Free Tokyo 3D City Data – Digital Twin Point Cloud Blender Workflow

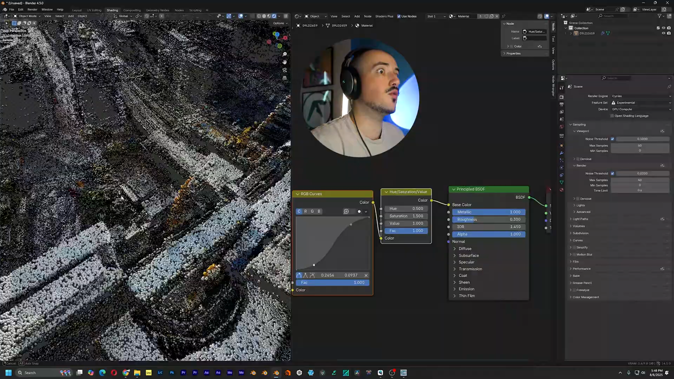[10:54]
Let's add a little bit more sauce to this. I'm actually going to do another random value just to have different sized points. So the radius is 0.05. So let's do 0.03 to 0.065 and plug that into the radius.
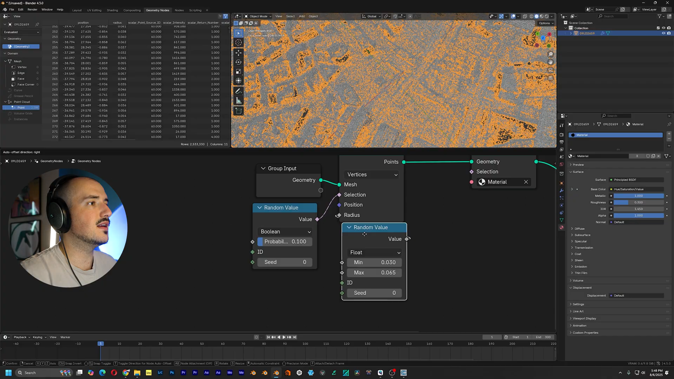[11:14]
Now each point will be slightly a different radius. I'm going to actually make a slight adjustment.
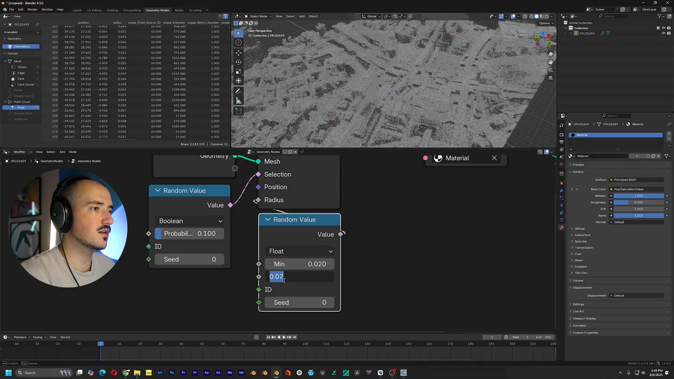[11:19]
Lower it a little bit. So from all this stuff here, Shibuya Crossing is actually right here.
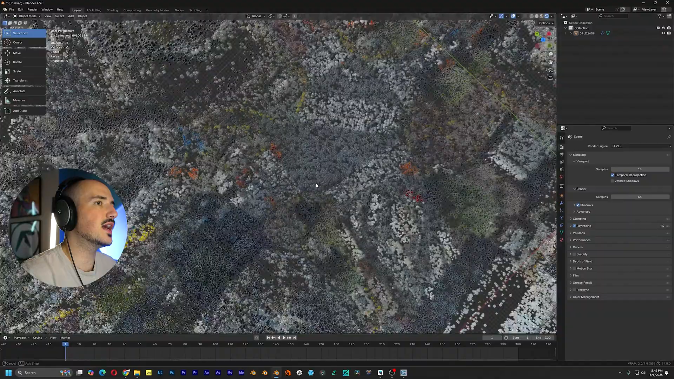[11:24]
And actually I'm going to push the points a little bit more. My computer can handle it.
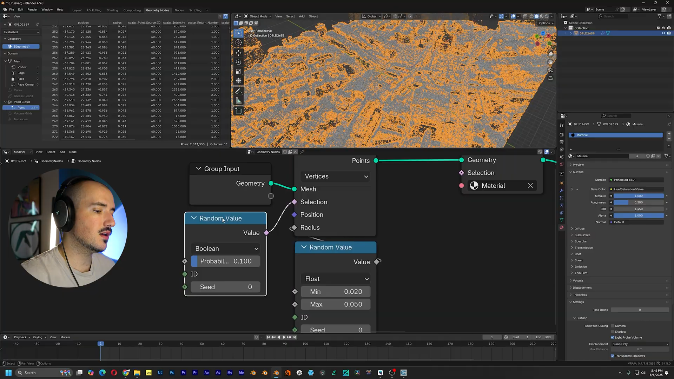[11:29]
So I'm just going to bring back all the points and actually grab
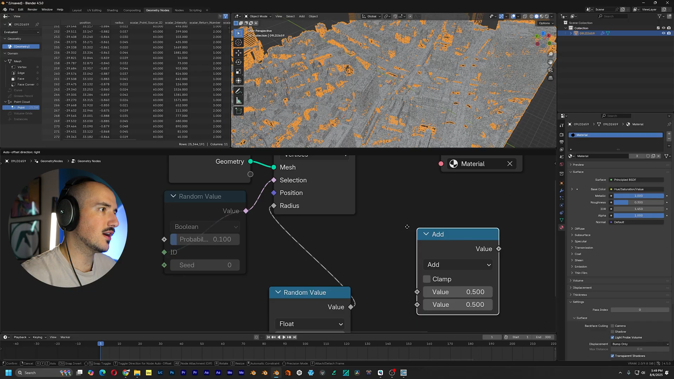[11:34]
a math node set to multiply and do this. So we just have the entire point cloud because I really do think that denser point clouds do look nicer, but they do have their place.
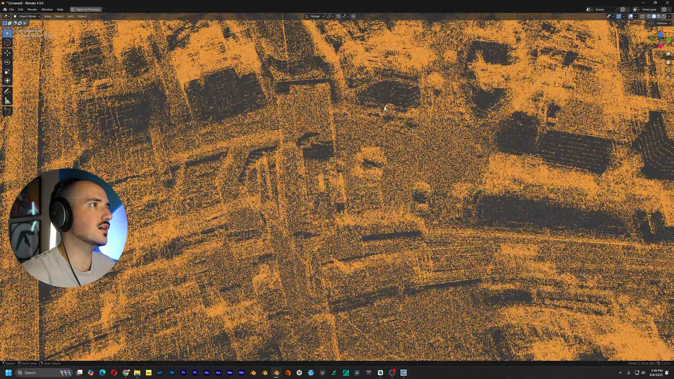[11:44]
All right. So right now we're working with 25 million points.
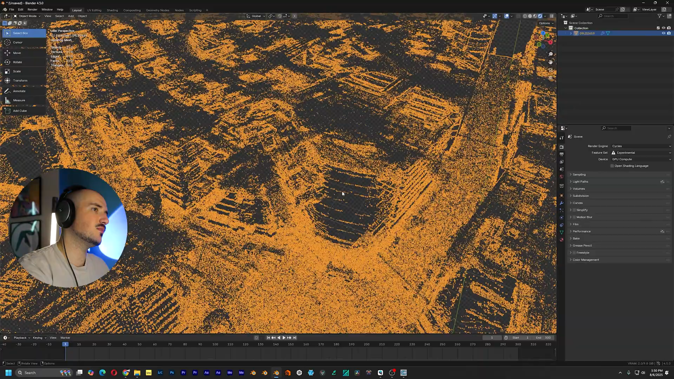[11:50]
There is a little bit of lag, but you can see now we have pretty much an
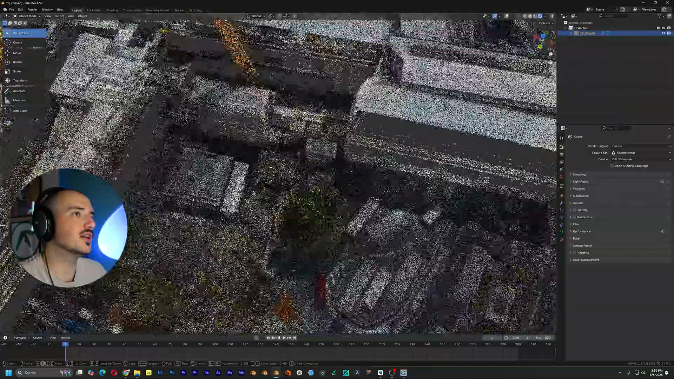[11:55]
entire point cloud of the area of Shibuya. And we can do whatever we want with this.
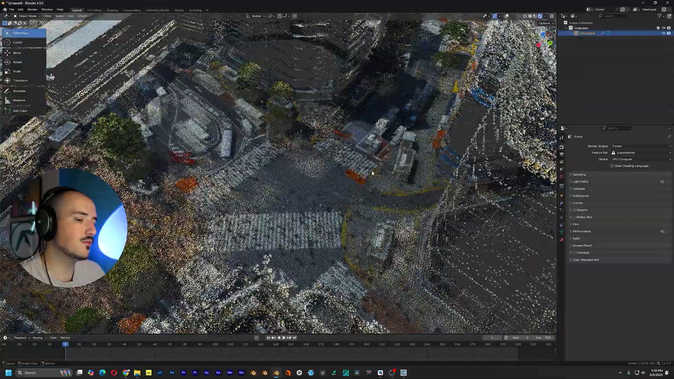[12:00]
Now we can add some characters to the scene.